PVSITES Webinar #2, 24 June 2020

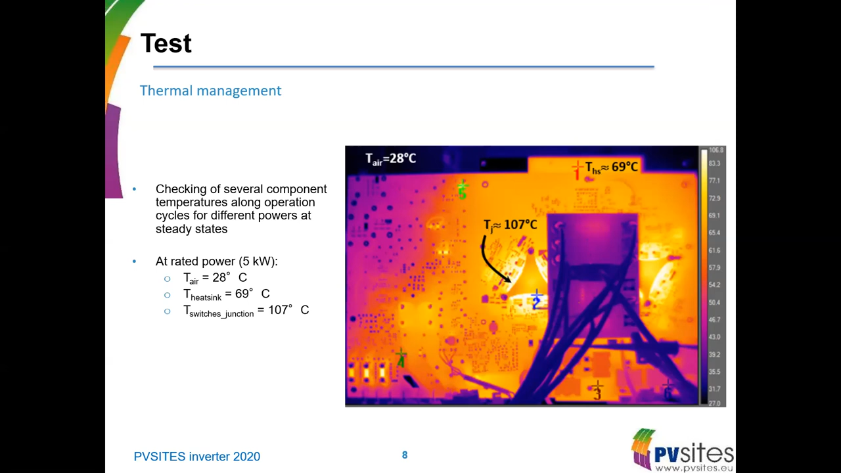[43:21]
In this example, the ambient temperature is about 28 degrees, and the temperature of the heatsink, which is behind the inverter, is about 70 degrees. We also make some efficiency characterization.